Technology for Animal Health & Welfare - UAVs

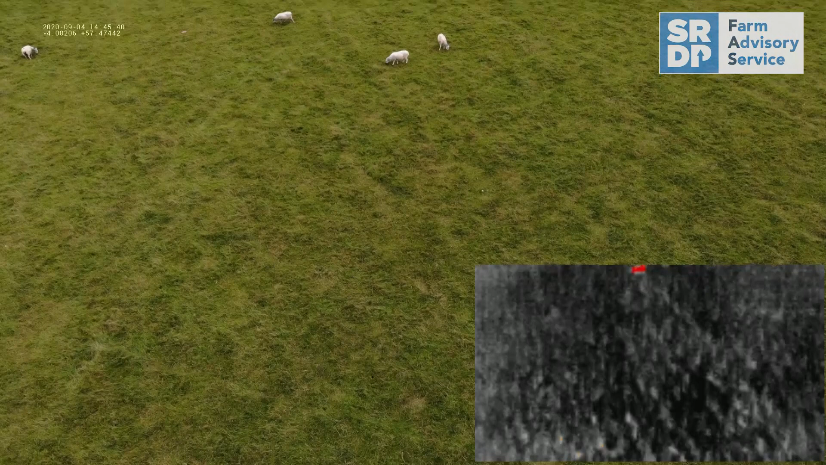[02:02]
On more advanced drones, thermal imaging can be used to detect heat sources in animals.
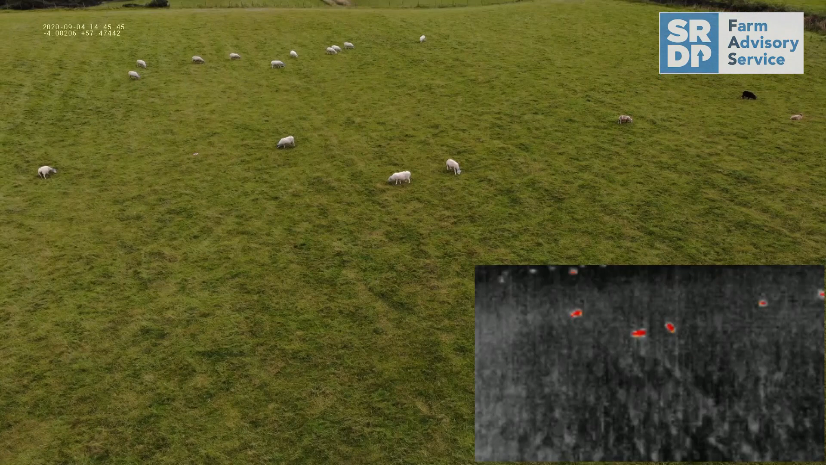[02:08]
This can help find animals that may have strayed or gotten lost in tree lines.